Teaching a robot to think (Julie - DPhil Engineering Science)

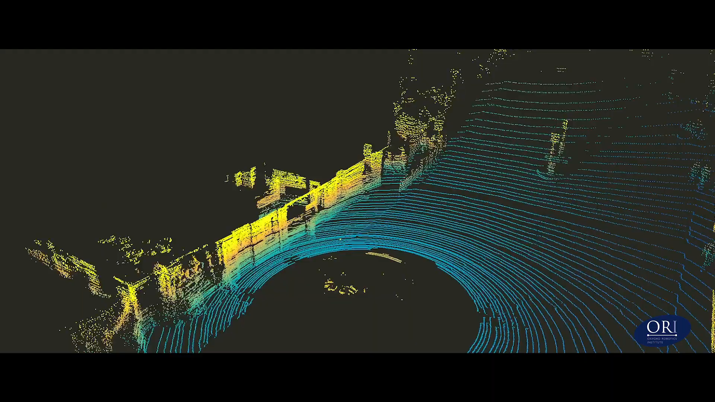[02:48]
3d structure of the world and then on top of the laser you have the radar so that's what we're
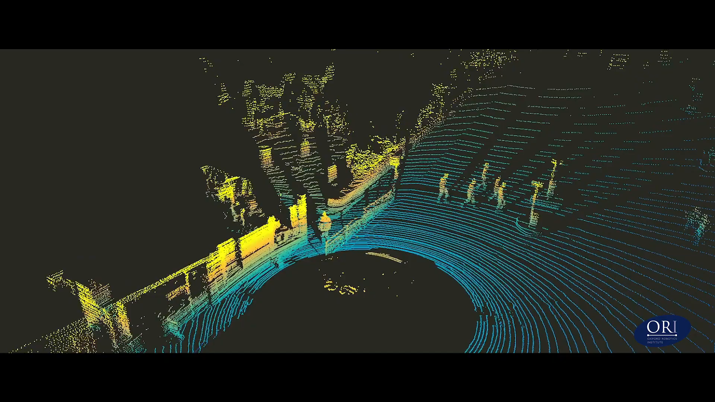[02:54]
looking more into at the moment to do both navigation so localizing with radar and navigating